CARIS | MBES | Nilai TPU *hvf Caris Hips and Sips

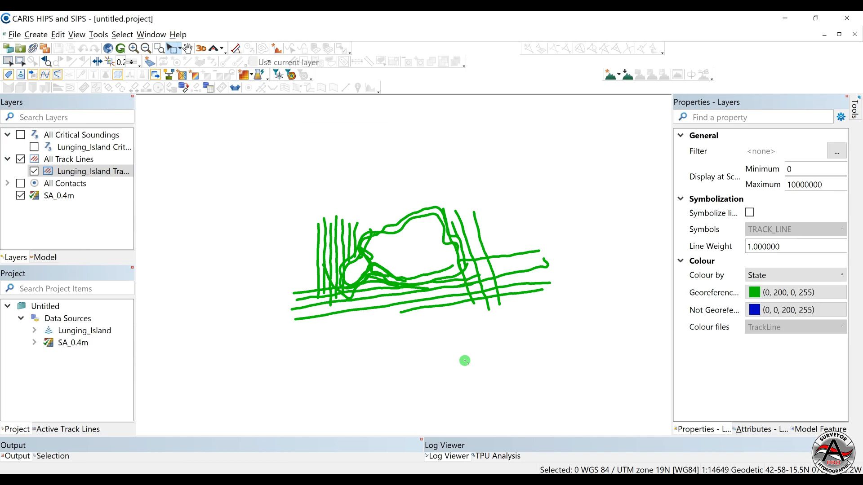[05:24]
Selesai, klik kanan refresh. Nah, ini datanya. Mantap sekali kan? Mulus sekali.
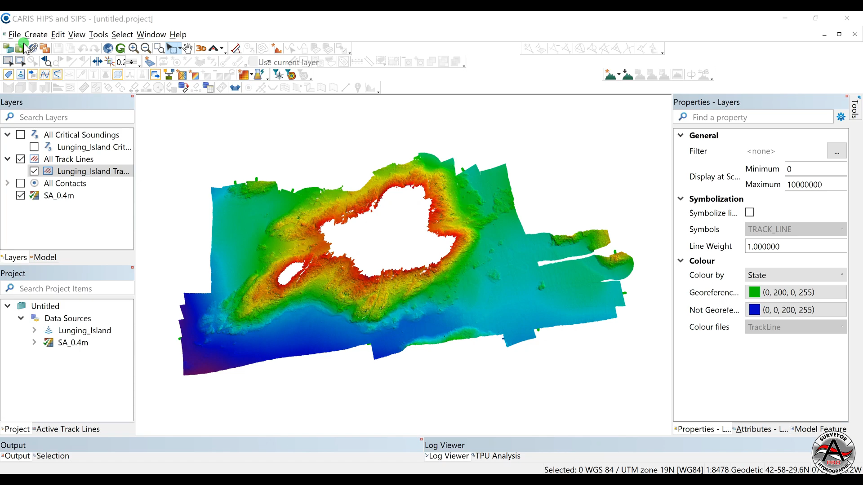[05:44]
Kemudian akan saya buka citranya.
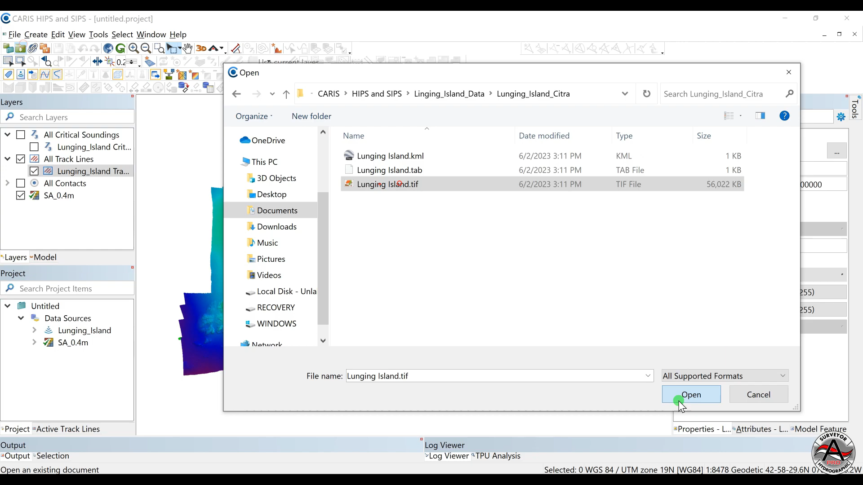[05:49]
Nah, itu dia. Ini kedangkalan, ini pos pulaunya, pulau kecil, dan ini pulau besarnya.
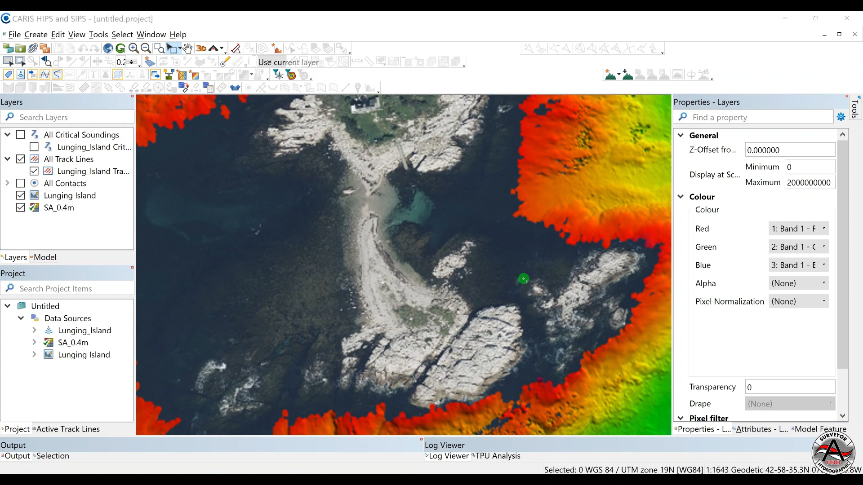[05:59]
Dia nggak berani datang lebih dekat di sini.
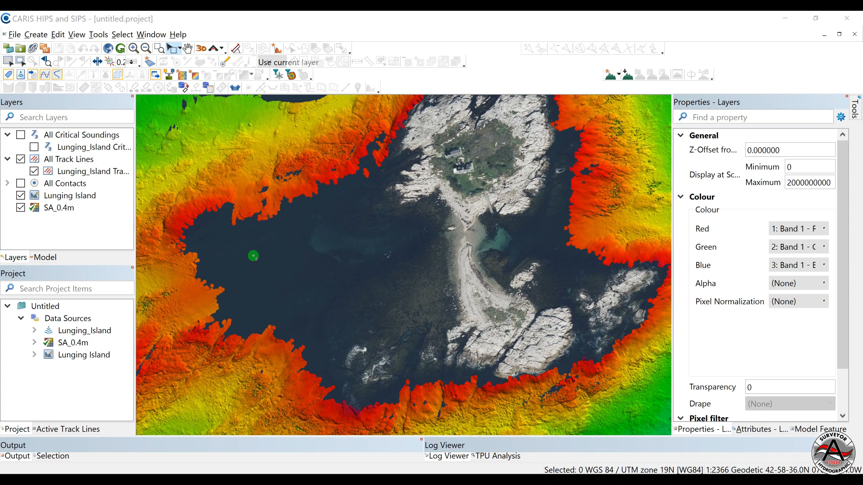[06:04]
Begini lebih dangkal. Tapi ini masih orange. Oke, nilai TVU-nya kita lihat.
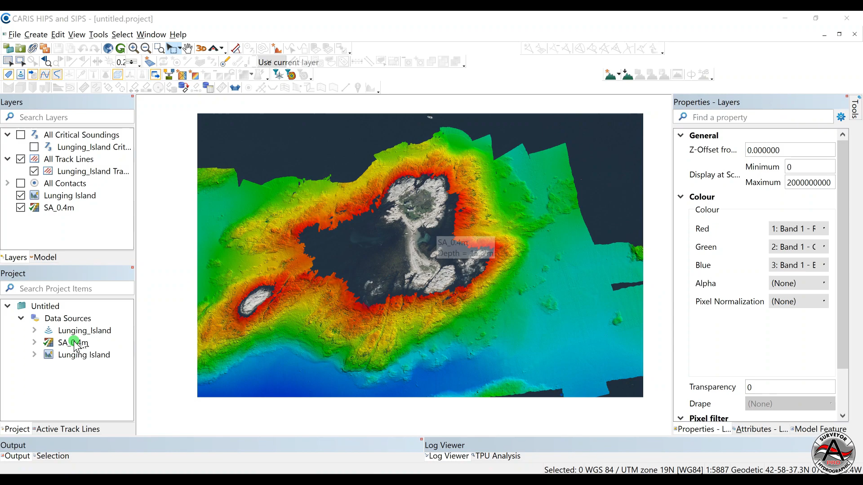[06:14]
Ini banyak sekali teman-teman yang nanya. Itu nilai TPU-nya dapat dari mana? Nah, klik kanan.